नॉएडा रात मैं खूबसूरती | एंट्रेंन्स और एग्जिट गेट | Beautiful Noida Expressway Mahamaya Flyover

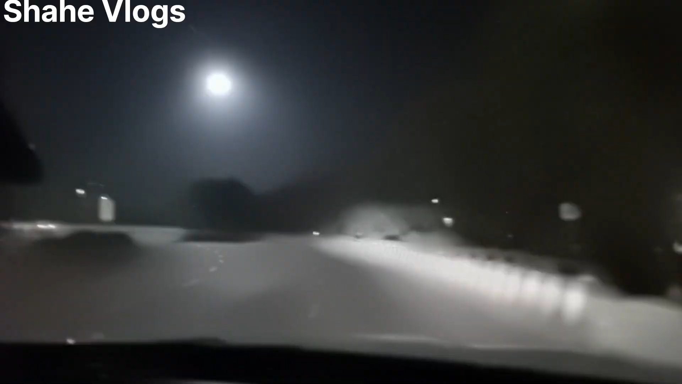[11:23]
اب میں آپ کو لے کے چلتا ہوں exit پائنٹ پر اور جو کالندی گنج مہم آیا کی طرف سے آتا ہے entry اور exit پائنٹ پار یہ دیکھیں دوستو ابھی ہوں نوائیڈار یہ سوپر نو آگیا اپنا ہم ہم جا رہے ہیں کالندی گنج کی طرف آپ کو exit پائنٹ دکھانے کے لیے
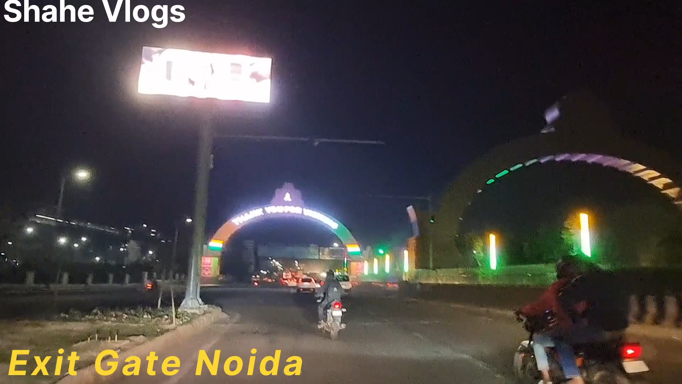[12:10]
design بنایا ہے exit پائنٹ پر پورا
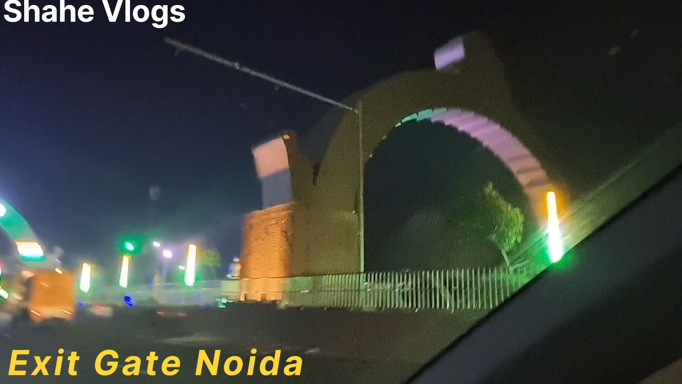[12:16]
design بنایا ہے یہ ترنگے کا روپ دیا ہے یہاں پر اور یہ ترنگے کا دینے کے بعد یہاں پر ایک
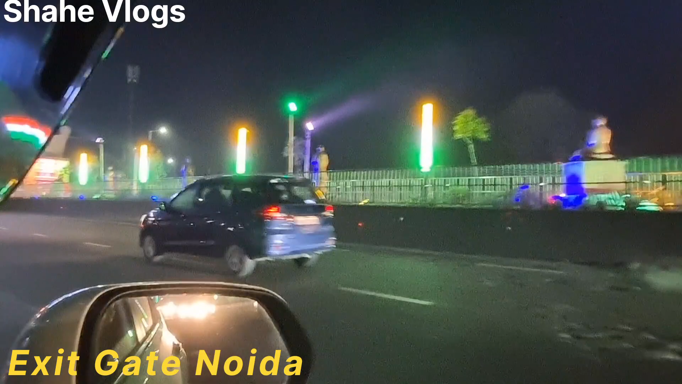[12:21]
مورتیاں دیئے جو stand ہے اور یہ welcome کر رہی ہیں آپ کا ہاتھ جوڑ کر تو یہ خوبصورتی